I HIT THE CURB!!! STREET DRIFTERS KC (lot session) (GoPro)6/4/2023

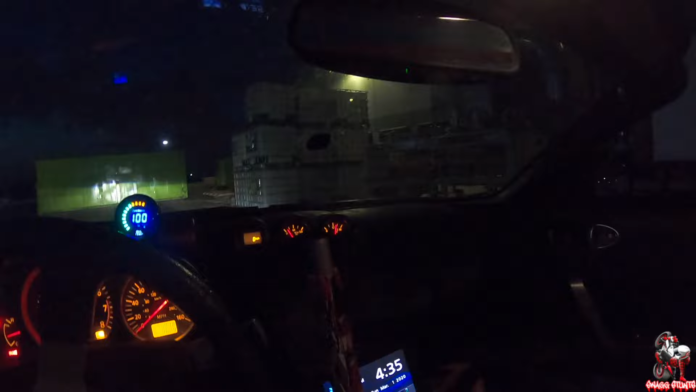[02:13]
It's hot with this helmet on, but I'm doing it for the GoPro. We're gonna see how it goes.
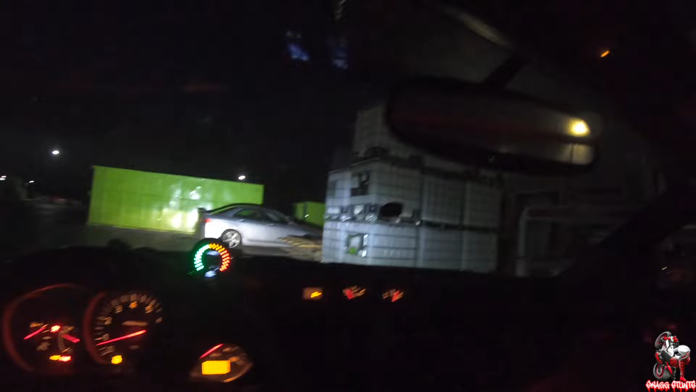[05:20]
Not supposed to be hot like that. Anyways, you see my temp, it went up. My temp's way up there. Normally this hits red before that. It's dropping down. It's rough. Battling heat.
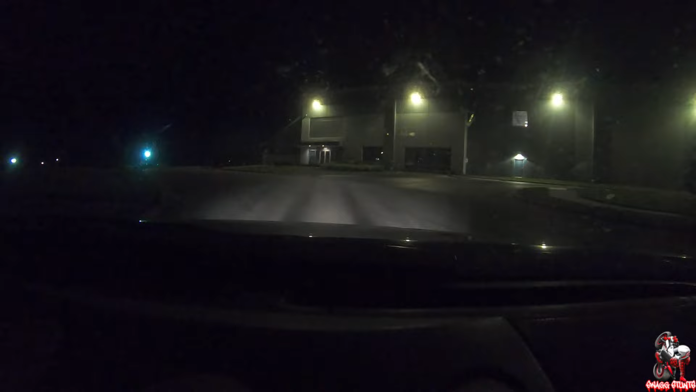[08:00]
Oops, we had a crash. We're okay though. I hit the f*** out of that curb. I went up and over the curb. Yeah. Oh yeah, I'm good. It seems to be fine. Where'd you hit it?
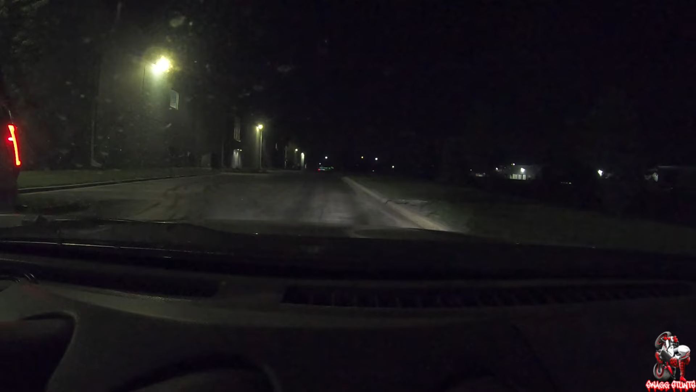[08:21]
Front tire. Yeah. My front went up on it. Huh? Yeah, it was too much and it right up onto it. I was going fast. I was going really fast. Just, yeah. Huh? What? How it didn't look, no. Alright. I'm gonna see if this thing's driving alright.